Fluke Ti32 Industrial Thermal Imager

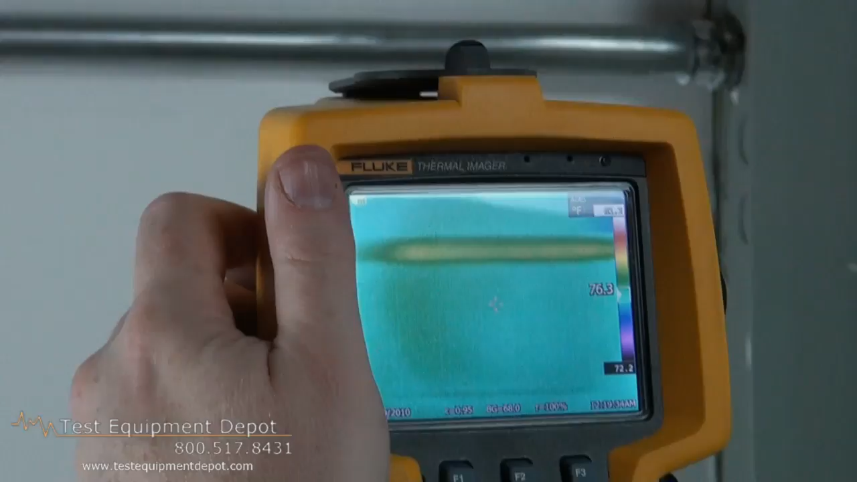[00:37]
There's the spot on the wall.
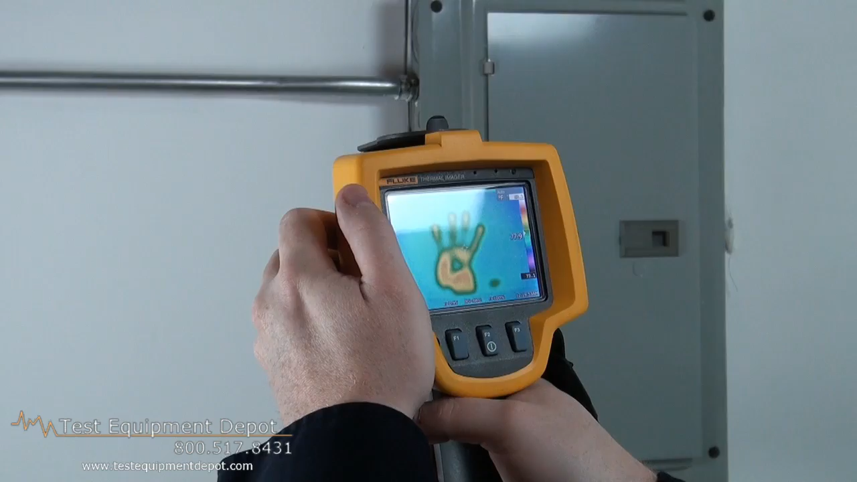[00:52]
We just poured some water down this wall so you can see
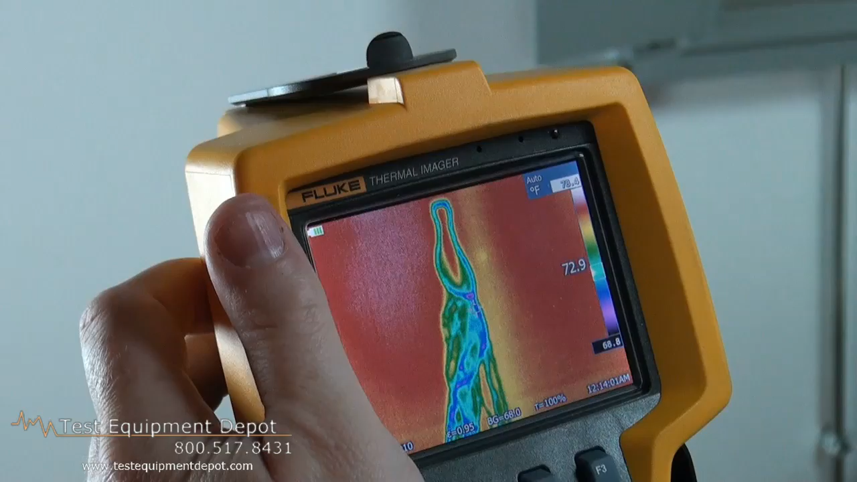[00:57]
On screen: scale bottom 68.8°F
the water damage streaking down the wall. It stands out pretty impressively.
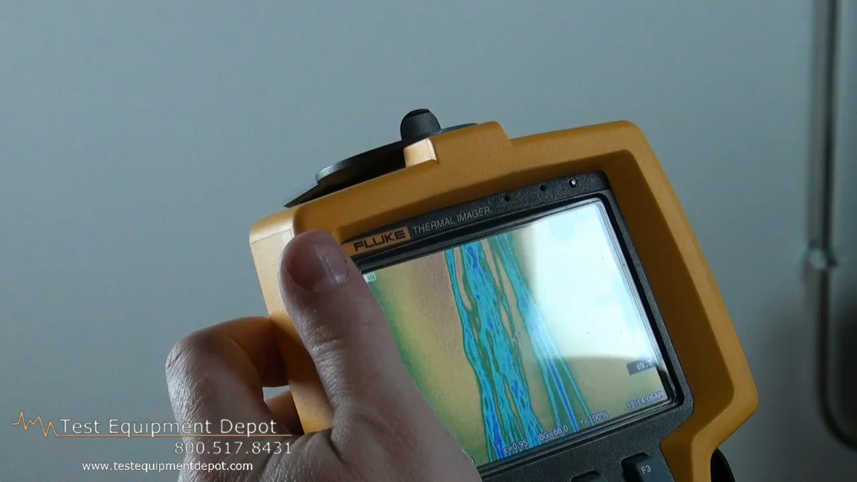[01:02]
And what we're going to do is we're going to come back to this
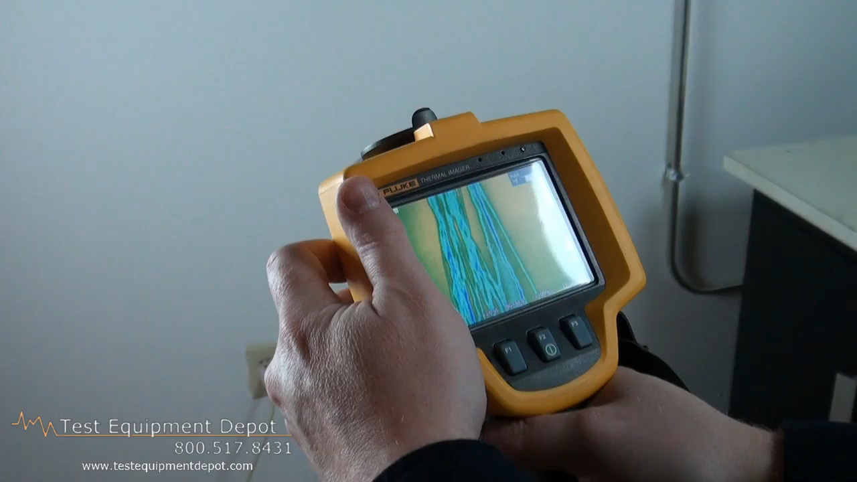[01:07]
later as it dries and see what happens and
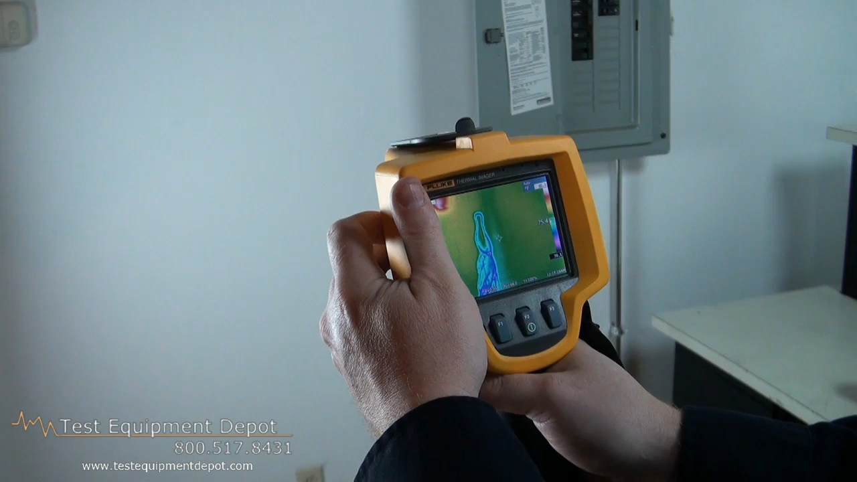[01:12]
you can tell a time lapse and exactly what happens to it. But this, you can see any type of water damage. And this would be the same on the inside of the wall.
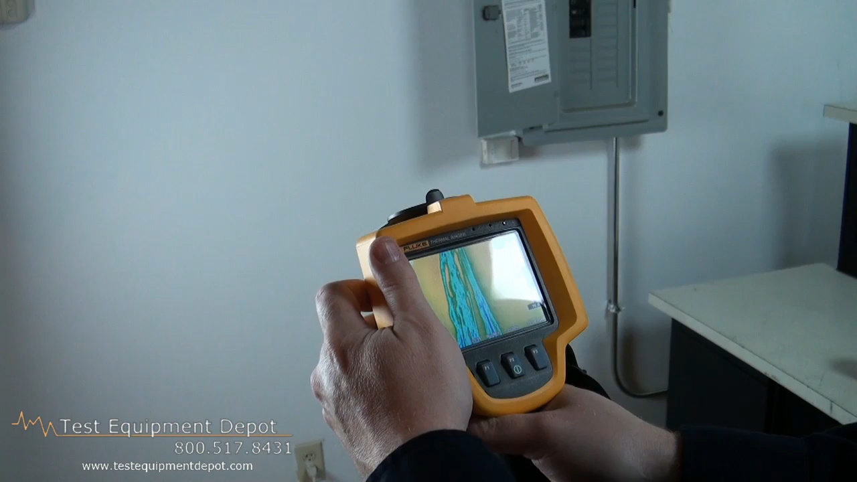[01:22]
You'd see this kind of effect where it's non-linear and strained
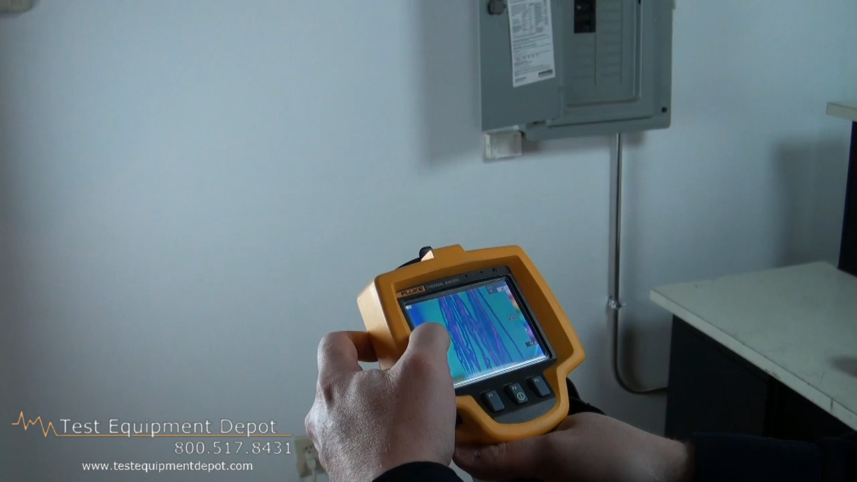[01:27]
as to how the water has been leaking and where the source is from.
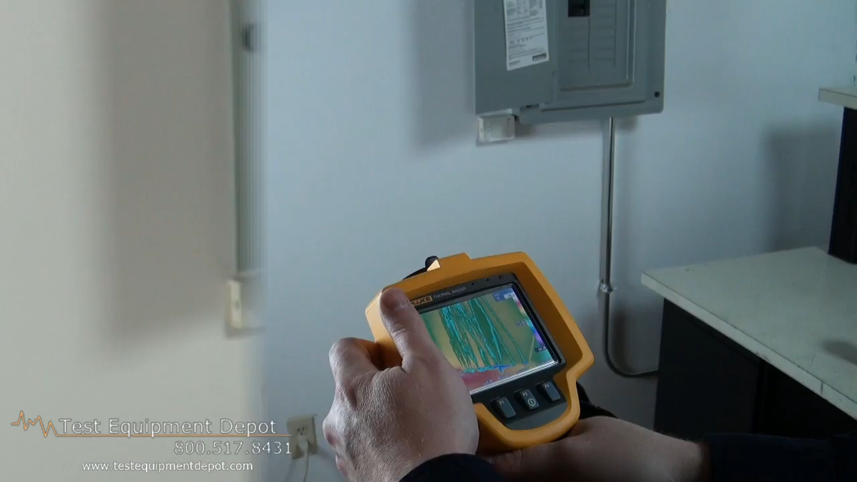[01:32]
Okay, so here you can see the actual, as it calibrates, you can see the actual studs in the walls themselves because they're at a cooler temperature than the surrounding wall.
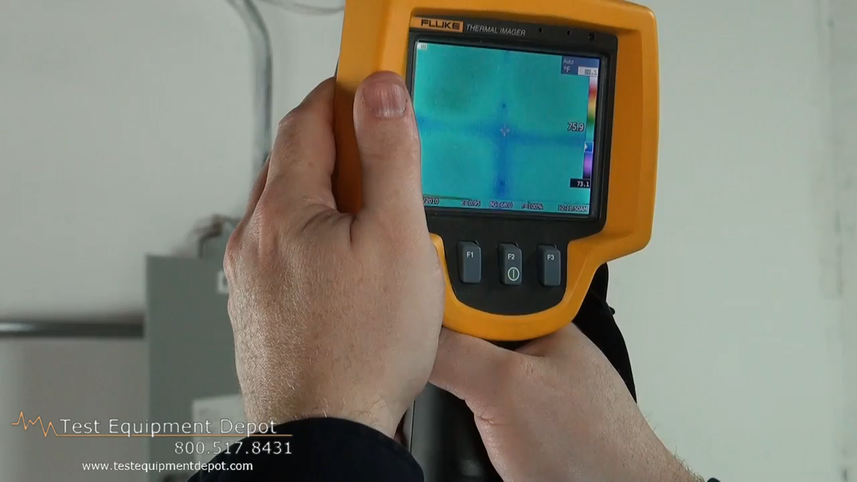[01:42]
And what that allows you to tell is if there's any insulation damage or missing insulation.
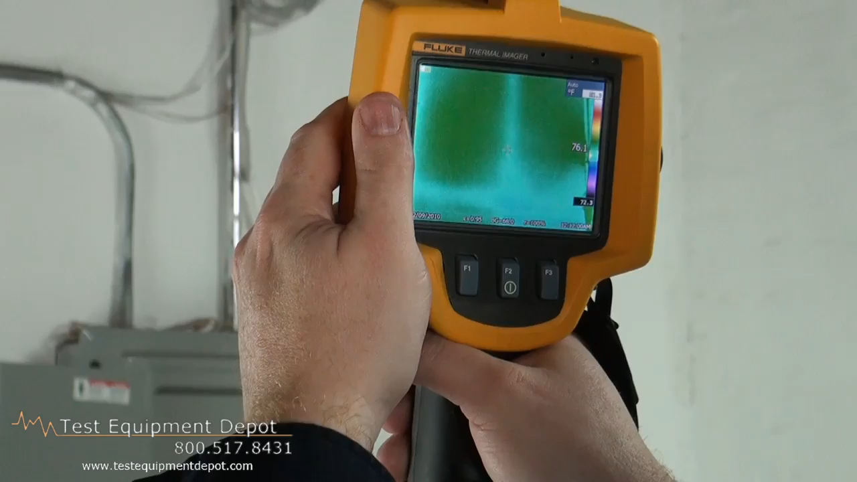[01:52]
It also allows you to see if there's any water ingress. This is a normal pattern wall and this unit self-calibrates as it sees different temperature variations.
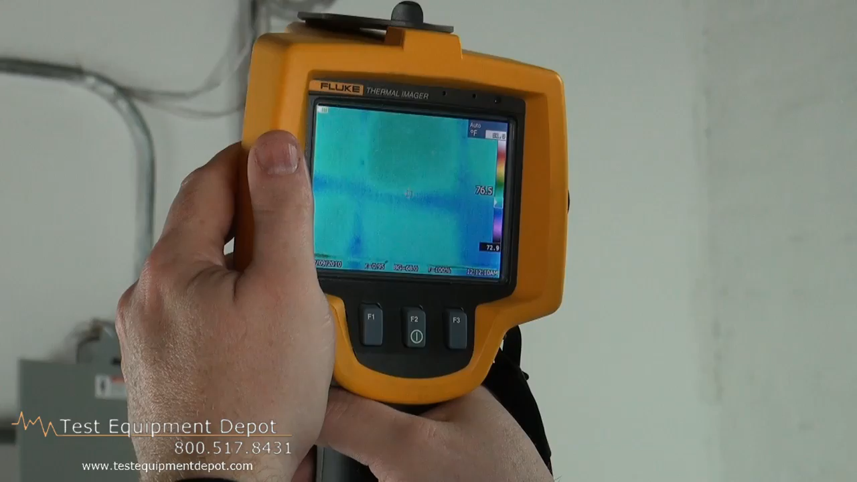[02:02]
Technically, the only thing you really have to change on this camera that the software can't do is the actual focus.